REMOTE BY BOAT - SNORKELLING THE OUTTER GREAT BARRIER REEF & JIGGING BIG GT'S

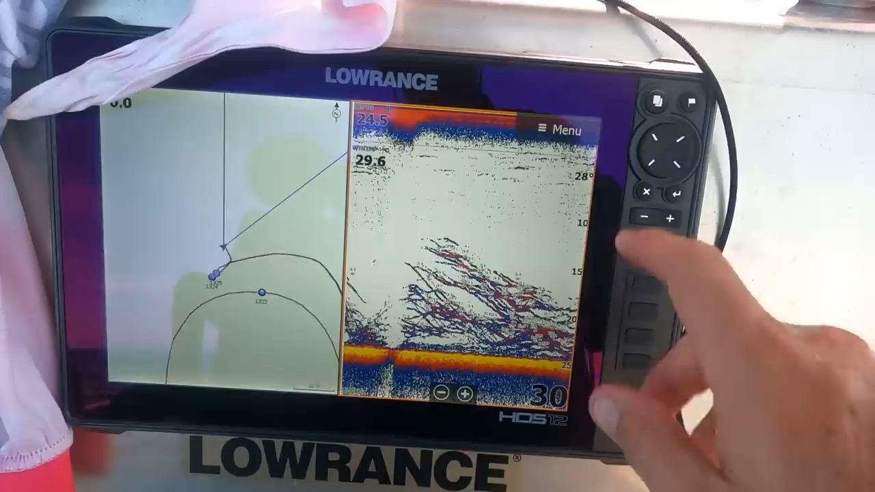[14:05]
probably, what's that, 10 meters, nearly 15 meters.
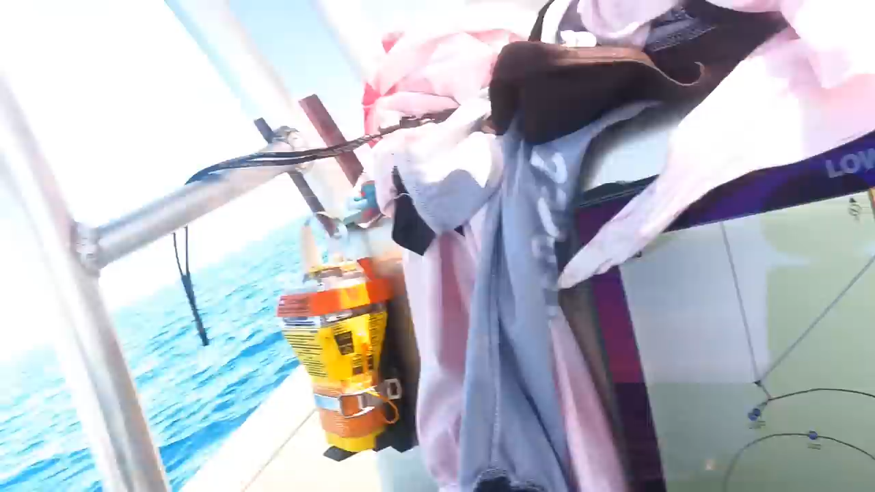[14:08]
What I'd say are all GTs,
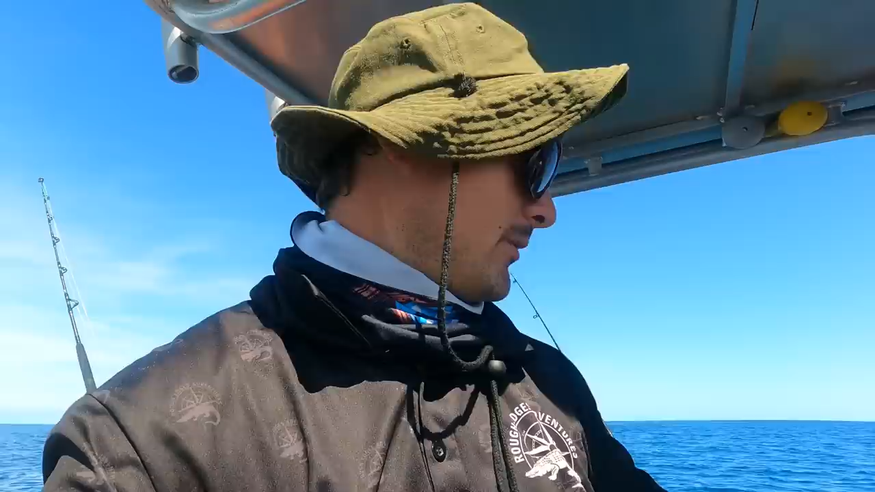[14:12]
but we got to the bottom, caught, pulled up a big spango, Lil got sharked, and I got the GT on the fish pig, so. Look at that.
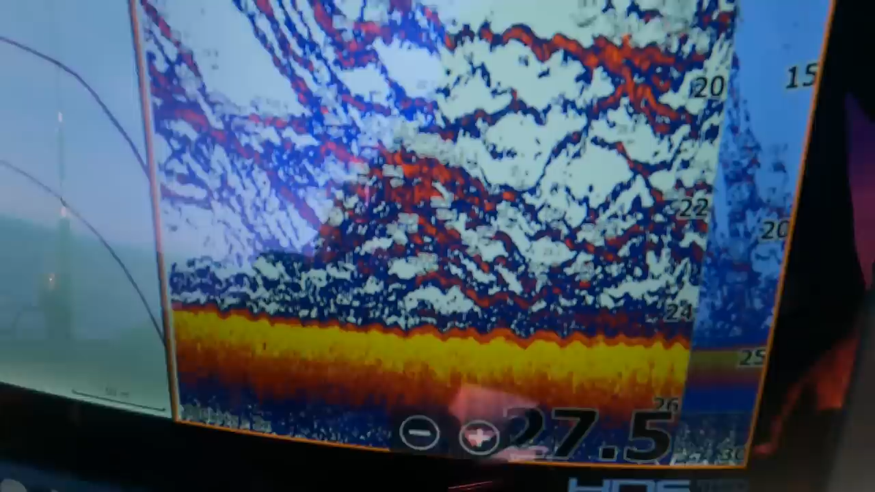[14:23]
Let's get back into them. Oh, first drop after the triple hookup.